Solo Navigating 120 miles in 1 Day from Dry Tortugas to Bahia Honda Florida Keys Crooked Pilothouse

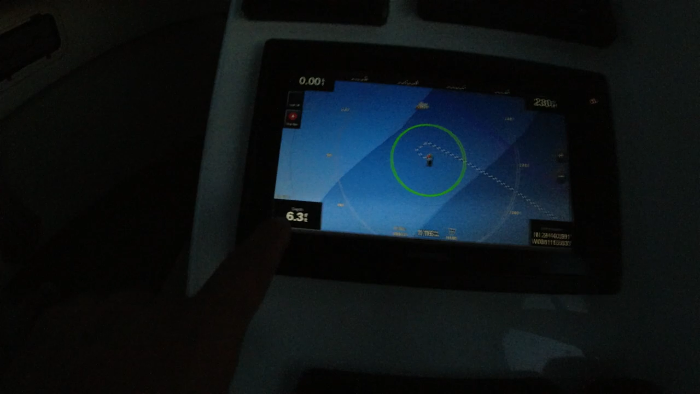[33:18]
But it says 6 feet right there. That little number there, 6 feet.